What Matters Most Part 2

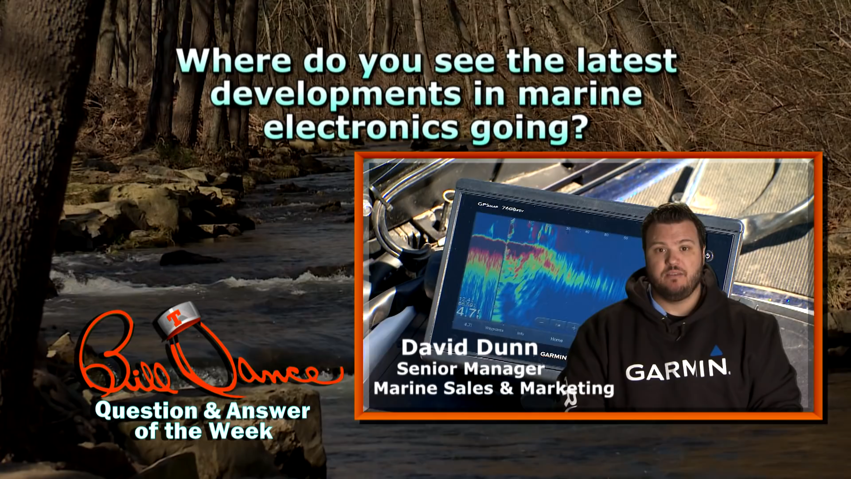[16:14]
The screen sizes are getting bigger. The processors are getting faster so they can do more. The redraw speeds are so much faster. And they're getting smarter so they can interact with your smart devices, your phones and your tablets.
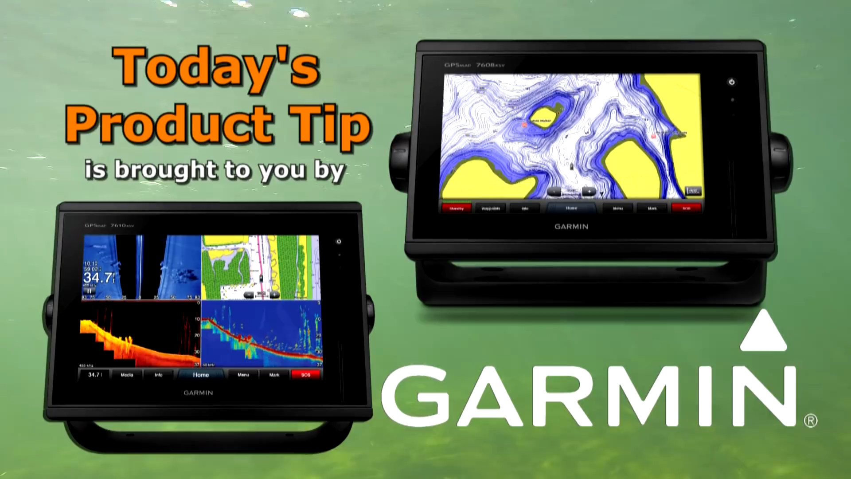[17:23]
With advanced sonar technology like Chirp and exclusive Panoptix all-seeing sonar, you'll spend less time finding your fish.